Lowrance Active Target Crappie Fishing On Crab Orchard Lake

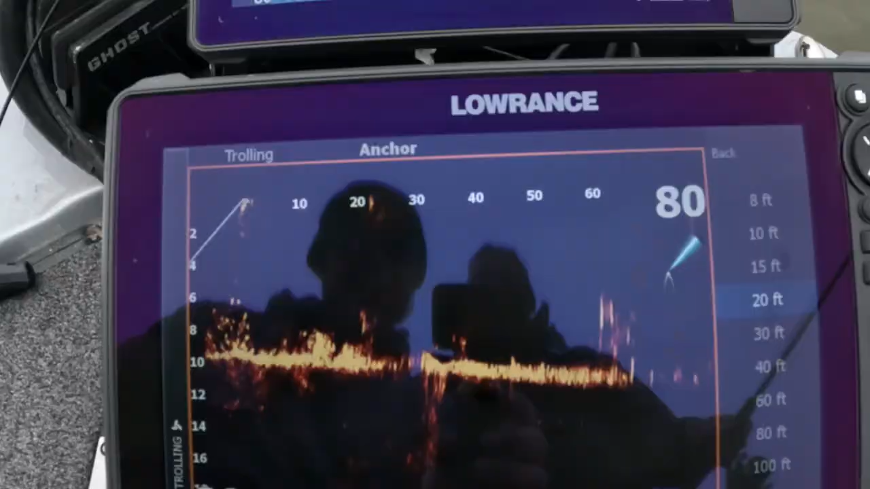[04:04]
Just I'm not sure these are big fish.
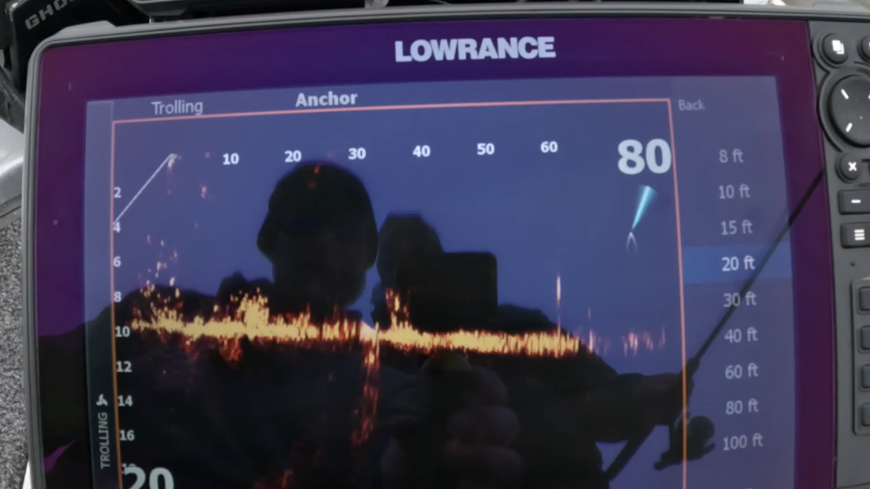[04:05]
I mean, Ron's caught a couple and they're like 7 inches, probably something like that.
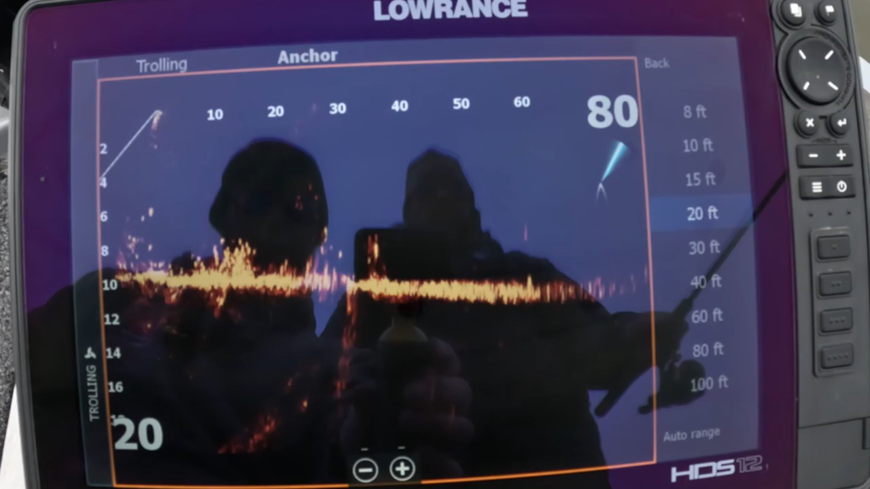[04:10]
But some brush down there. There's definitely some bait and just scattered fish.
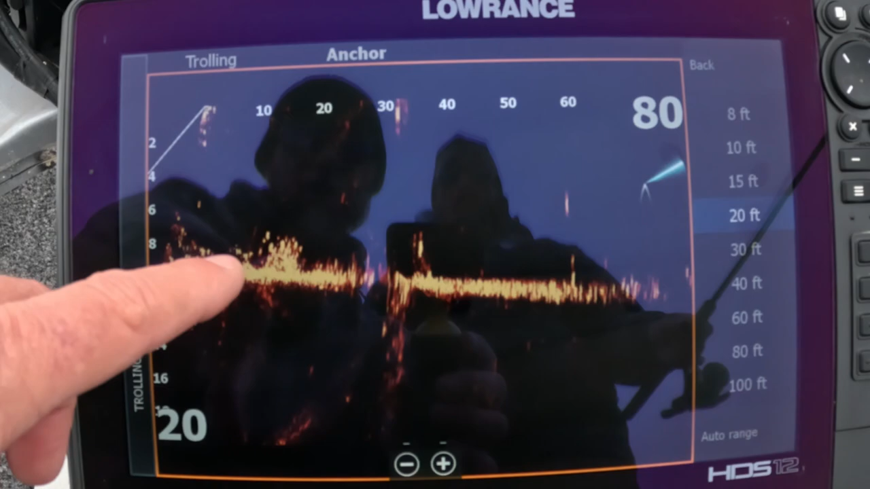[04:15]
There's yellow perch or yellow bass in here. So it's kind of hard to tell the difference between yellow bass and crappie sometimes.
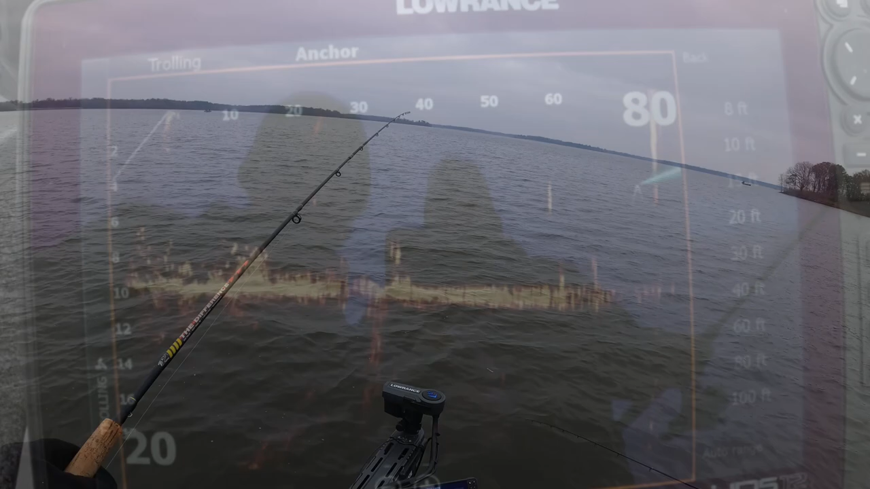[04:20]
A little pile is right in the perfect spot, isn't it? Yeah, I'm right in it. See my jig coming up now? Yeah. There comes fish, see it? Yeah.
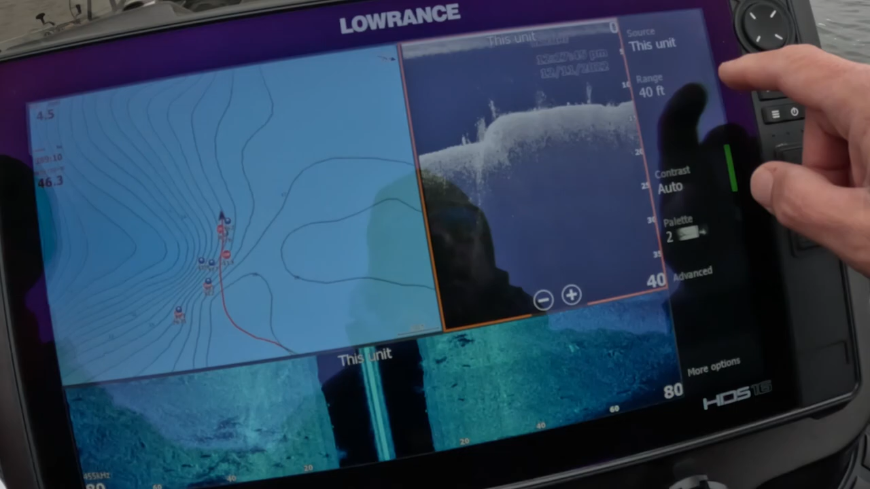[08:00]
Let me change that depth range a little bit.
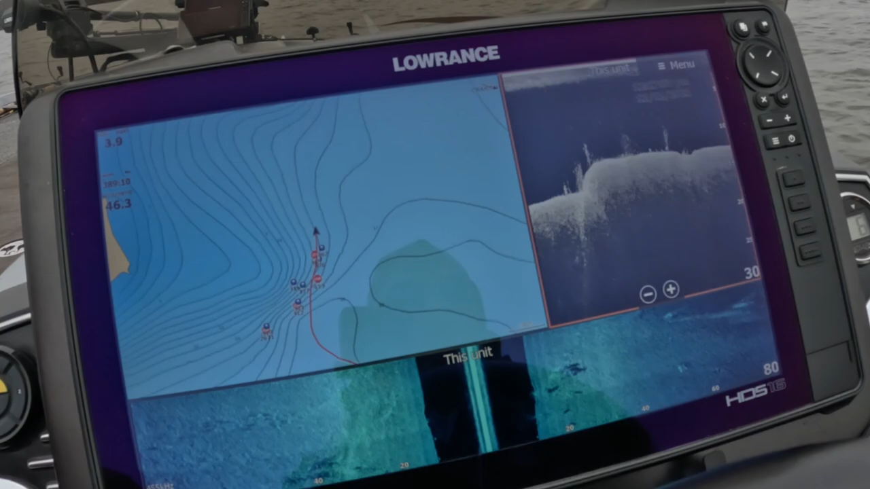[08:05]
Looking for the juice hole, folks. Looking for the juice hole. There's some marks right there.
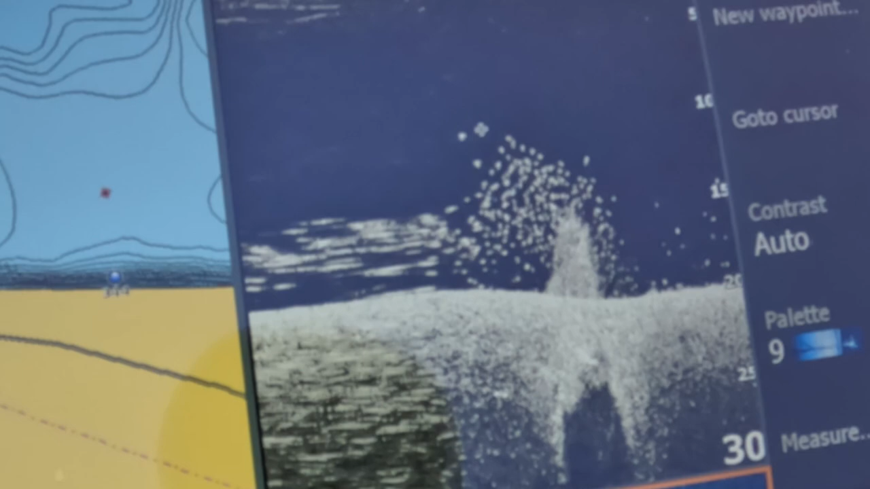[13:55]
I think we can catch something off of that.
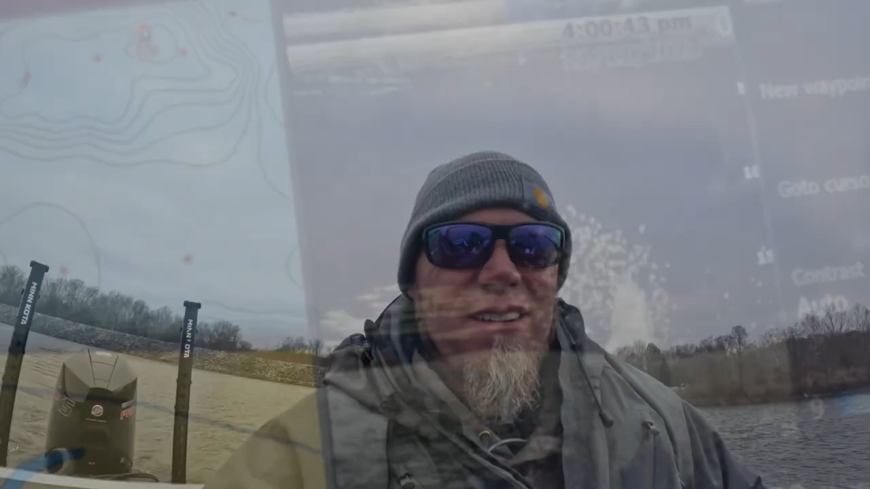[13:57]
Let's see what happens. There he is.
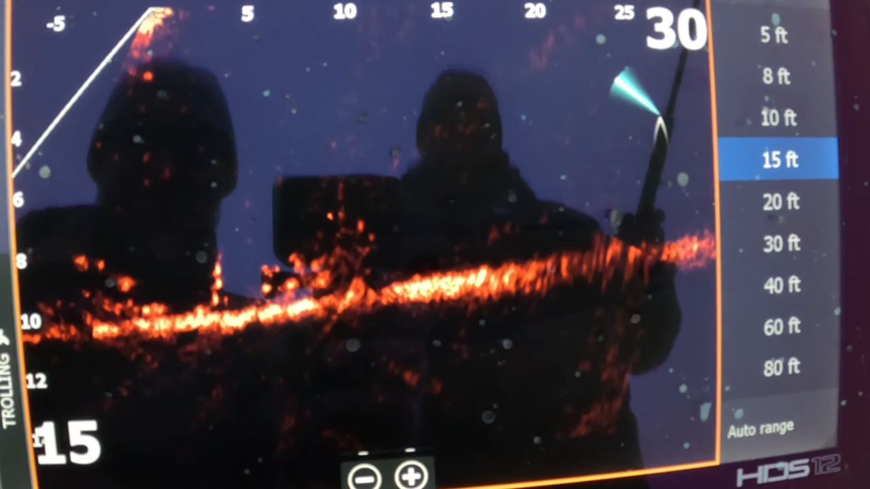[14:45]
Let's see if it was that one better. Oh, I missed it.
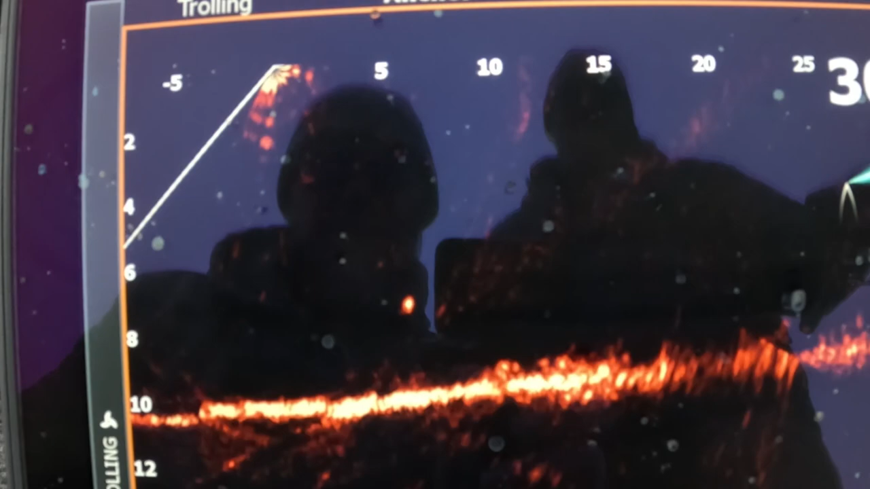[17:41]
There it is. The thing moved right when the fish started moving towards it.
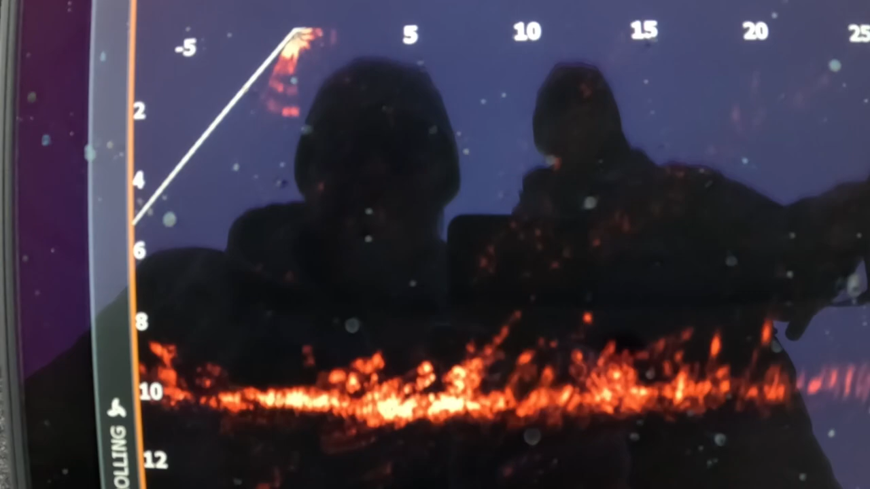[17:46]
They're all crawling all over the bottom down there.
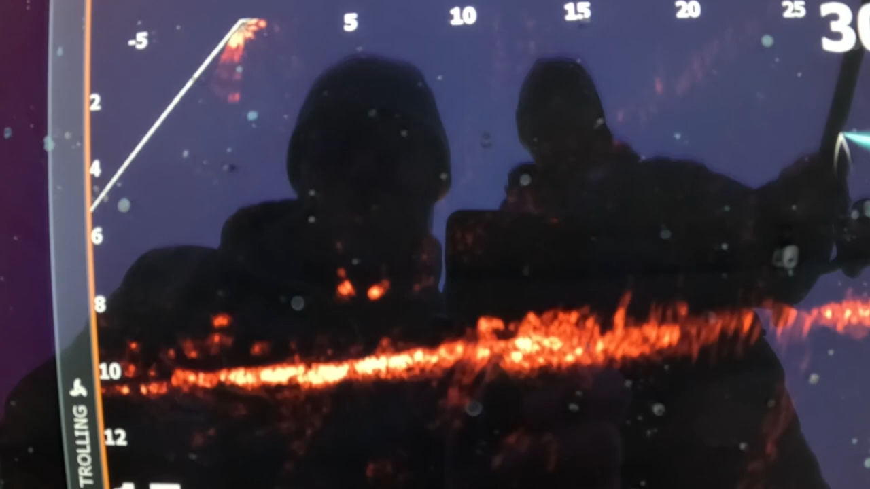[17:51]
There you are. Oh, yeah. I bet he pulled my pants down on my plastic.
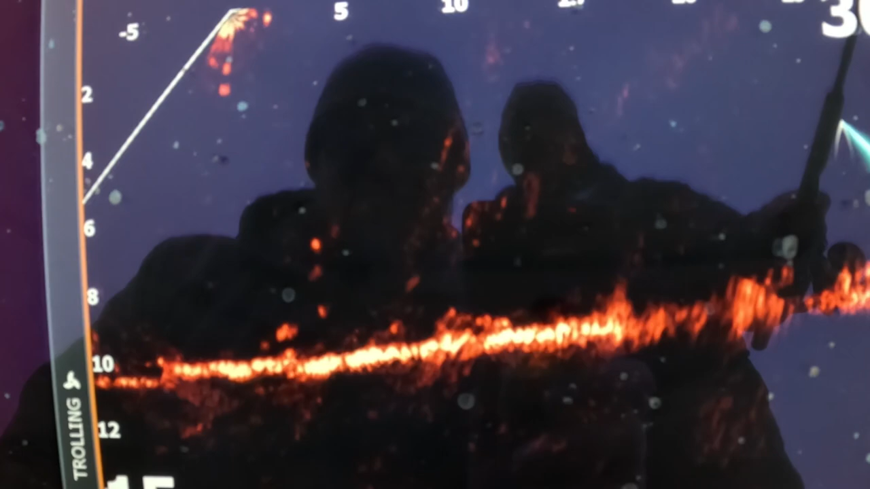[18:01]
Oh, there he is. I bet my plastic's not right.
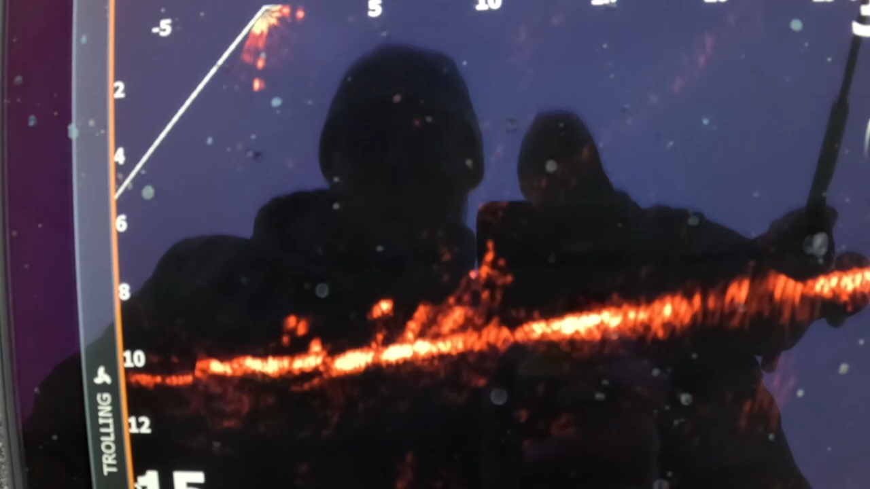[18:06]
Yeah, see?
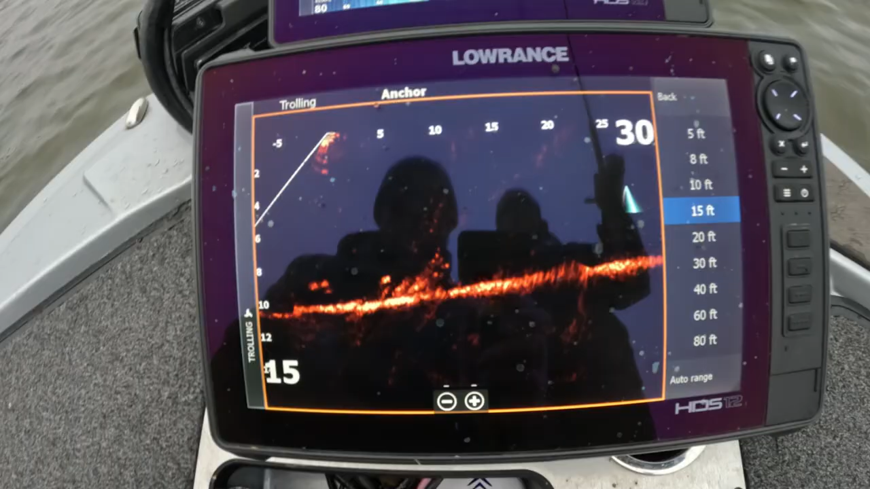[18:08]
That's why he didn't eat it. Pulled your pants down.
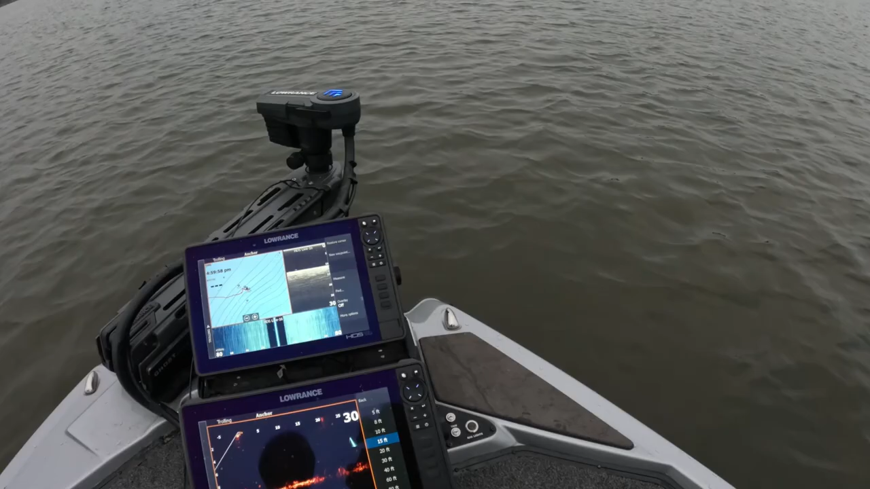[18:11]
Pulled my pants down. Come up and looked at it, and he said, no, that one's got his pants down. I'm going to go in and try to catch one. I dropped my stuff down there now. My bait, it's going after it.
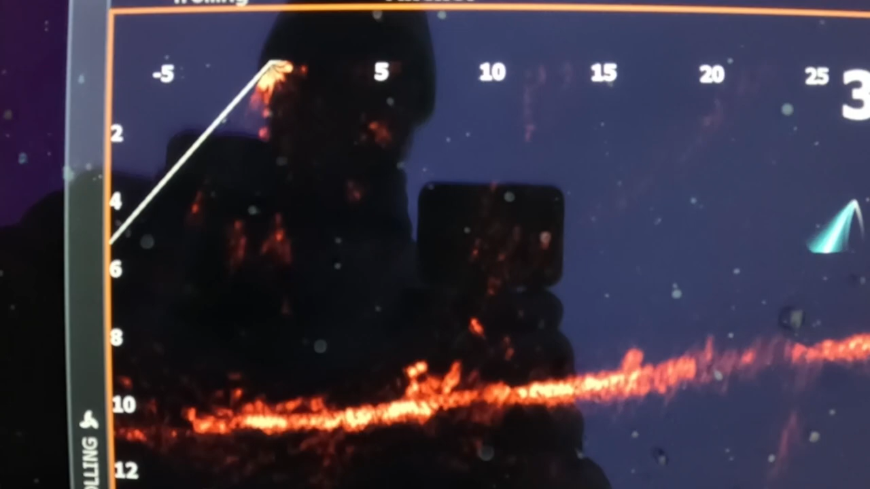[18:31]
It's coming up. Come on. The head keeps pivoting away.